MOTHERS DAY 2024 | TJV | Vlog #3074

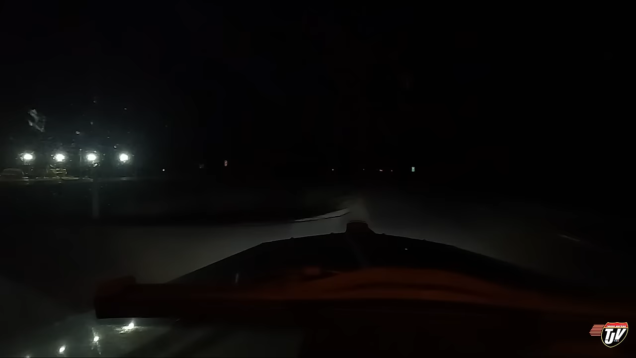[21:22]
And fuel is still cheaper in Manitoba than in Ontario by quite a bit. Our price is about $1.35 here at the Esso.
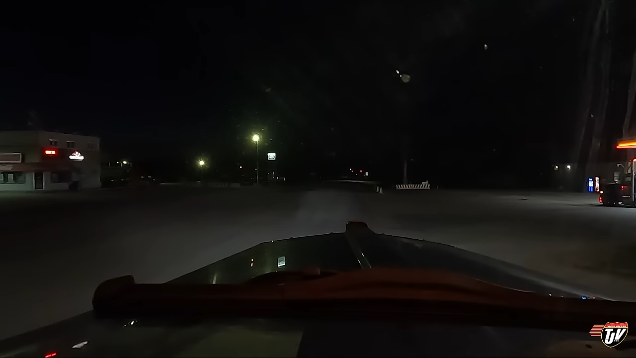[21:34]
It's $1.54 per liter over, uh, in Ontario, in Kenora, at the Petro Pass. 400 feet, turn left on, Trans-Canada Highway, Highway 1. Hold on, hold on, gotta get some fuel first. I haven't fueled up here before, so hopefully it's pretty straightforward. Oh, there are truck-eating potholes here. Yikes. Slow and easy, Josh. Slow and easy. Wow.